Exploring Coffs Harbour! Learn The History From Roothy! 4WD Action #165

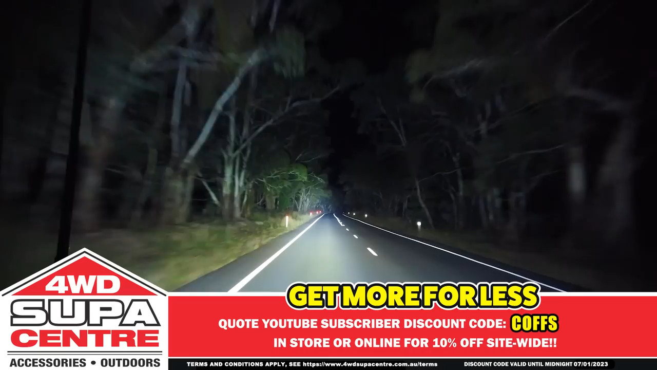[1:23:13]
And of course you get all the features and quality you'd expect from Adventure Kings driving lights,